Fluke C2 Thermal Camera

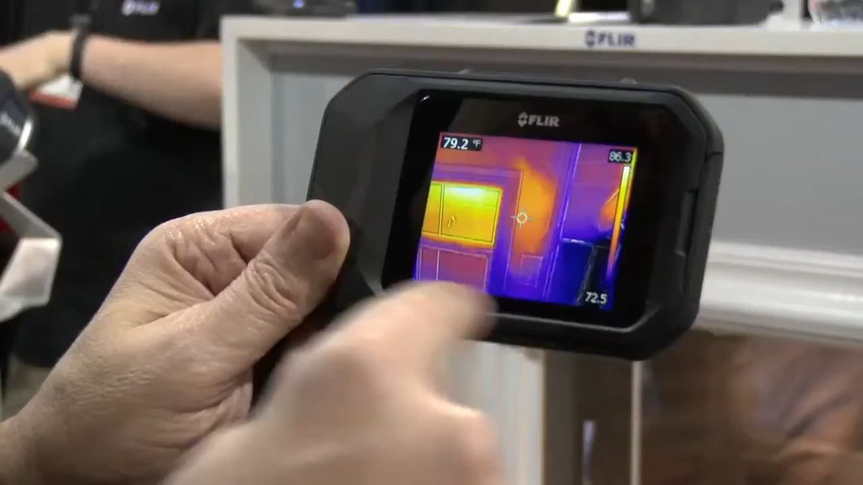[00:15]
On screen: spot 79.2°F
We've got a bright three-inch screen. We've also got auto-orientation,
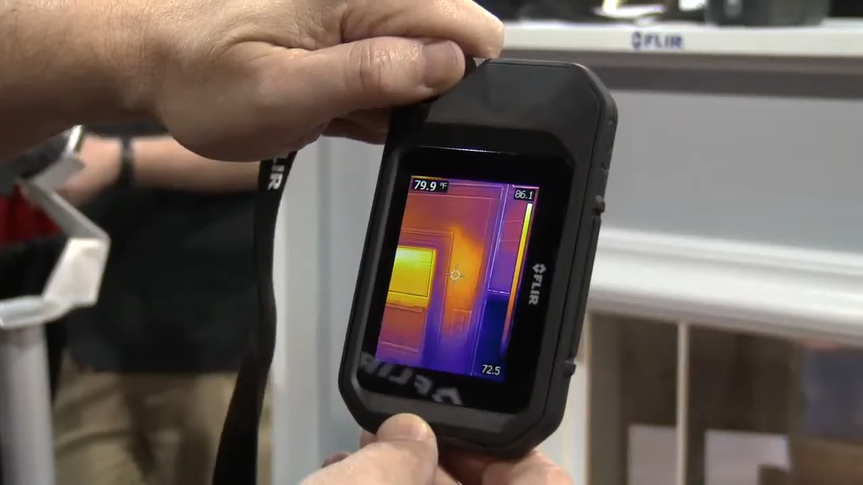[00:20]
On screen: spot 79.9°F
so I can actually turn that camera and get a vertical view to easily show the full view of my wall. I can pan over, and I can see that I have the existence of a hot spot here,
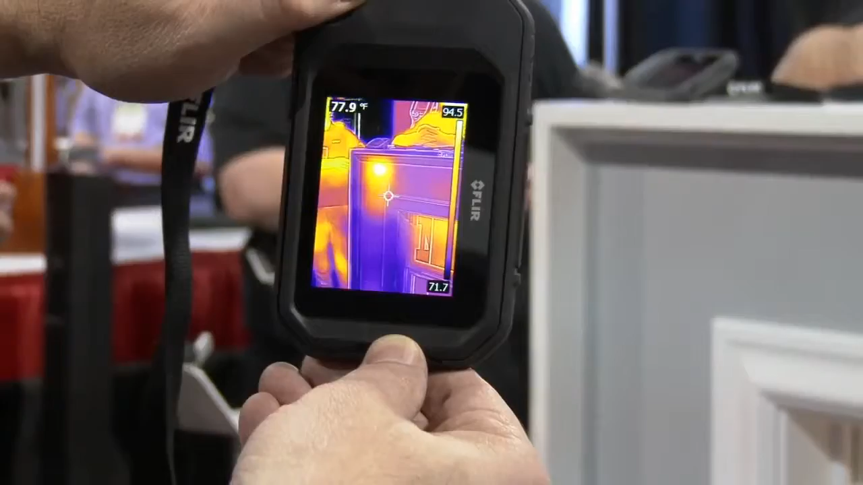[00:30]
On screen: spot 77.9°F
which is potentially a hornet's nest or bug infestation.
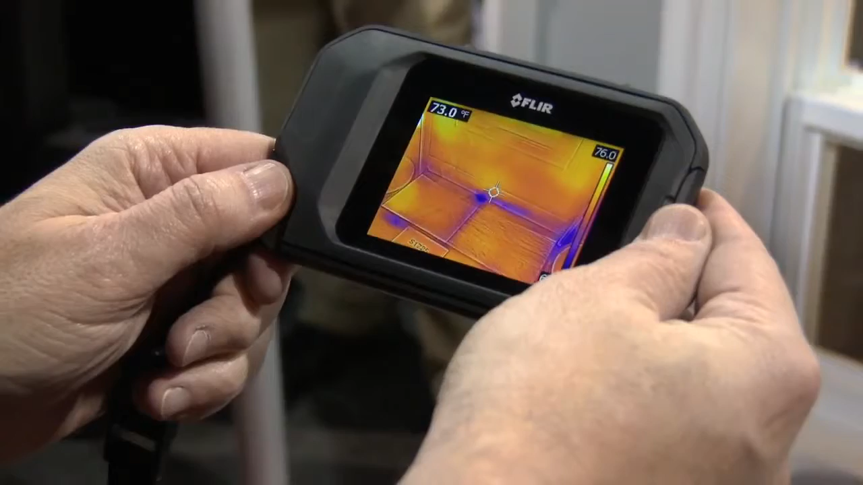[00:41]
On screen: spot 73.0°F
And basically a cold spot is going to show up as either cold air infiltration or moisture, and that shows up as a cold spot.
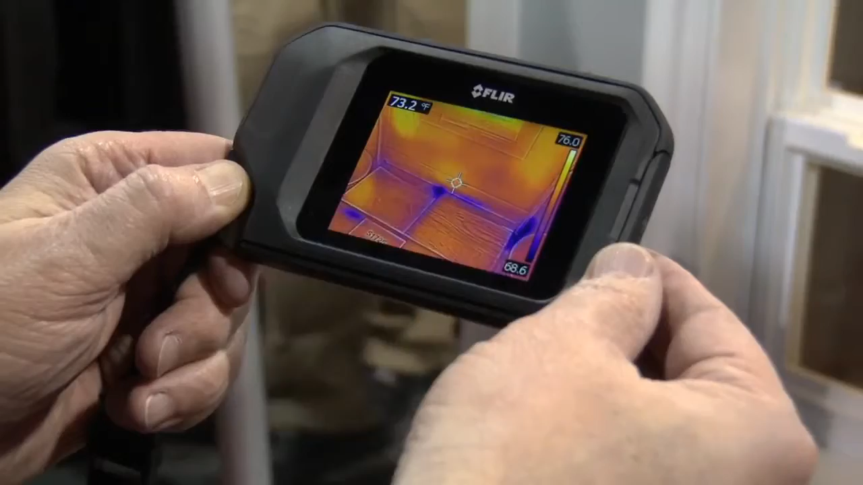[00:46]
Again, bright, full, three-inch touchscreen.
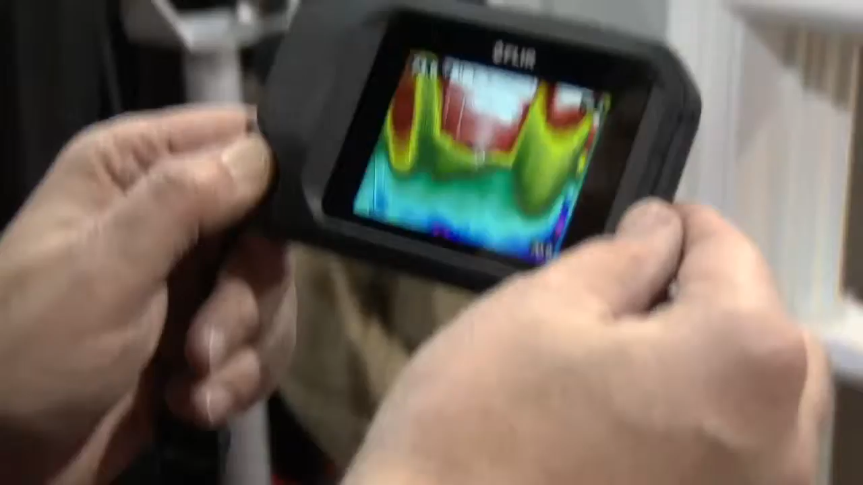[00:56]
Again, it's visual preference.
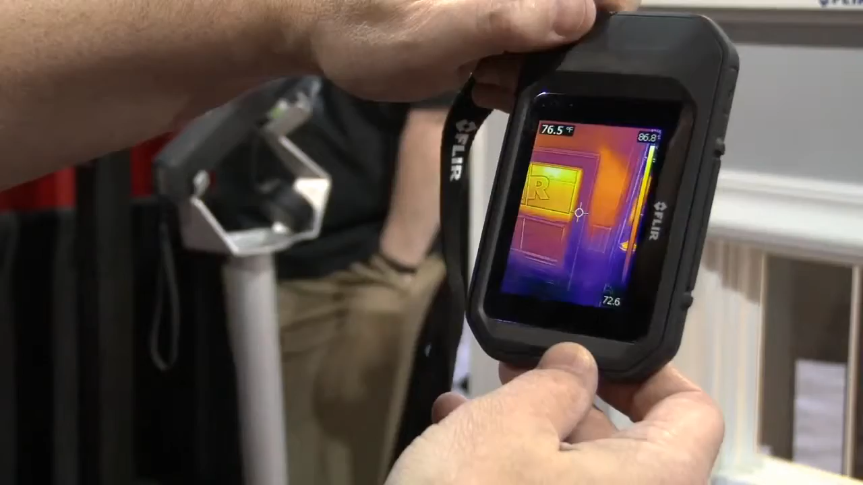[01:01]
On screen: spot 76.5°F
We also have a feature called MSX, which is multi-spectral imaging.
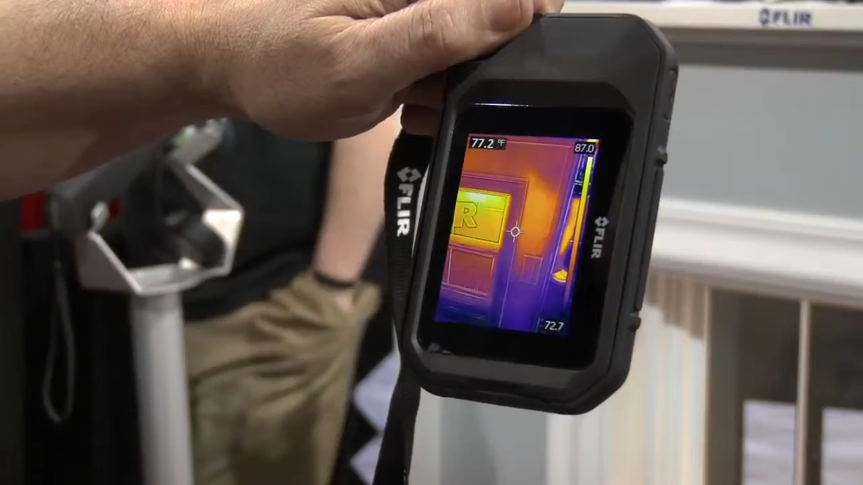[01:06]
On screen: spot 77.2°F
And what that is, it takes the thermal image, and it takes the visual image, and it takes the edge from the visual image and augments the thermal image,
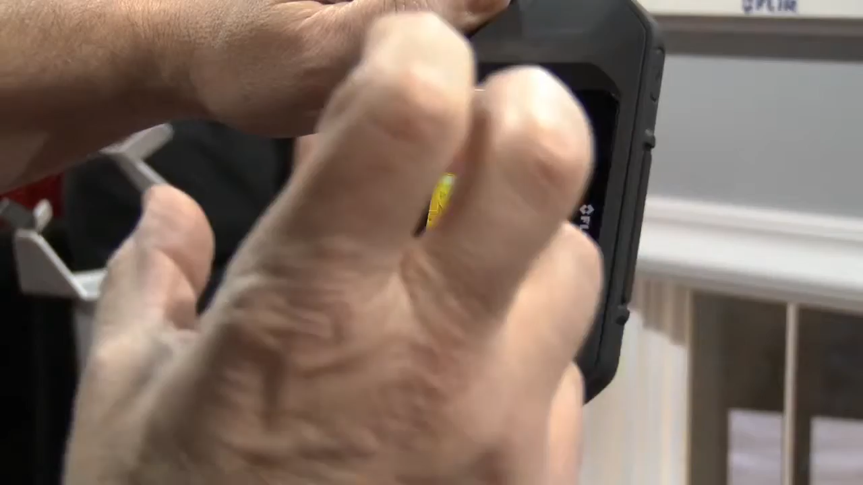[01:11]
so you can get visual cues of where your problems are. So, we have a large button on the top. When I pull that trigger, we capture the thermal image and the visual image.
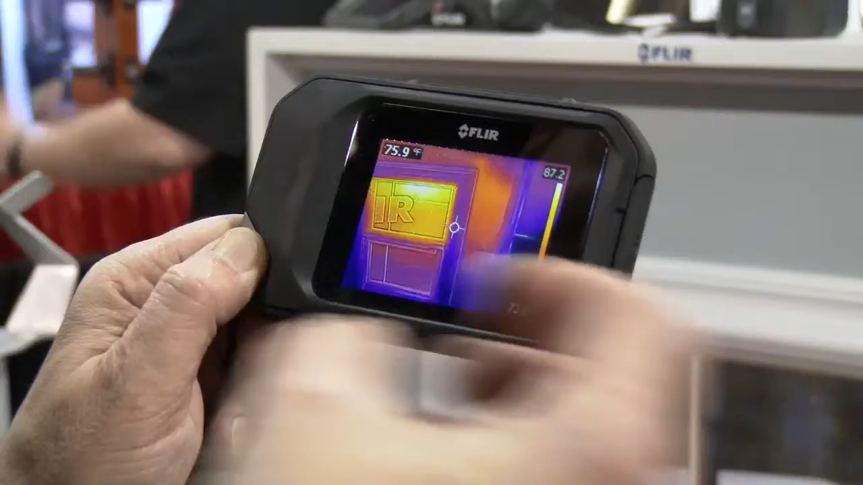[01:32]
On screen: spot 75.9°F
They're fully radiometric JPEGs, which means the JPEGs can be shared, but yet, when you use the free FLIR Tools software that comes with the product, you can analyze each and every one of the spots. So, you have 4,800 pixels of measurement.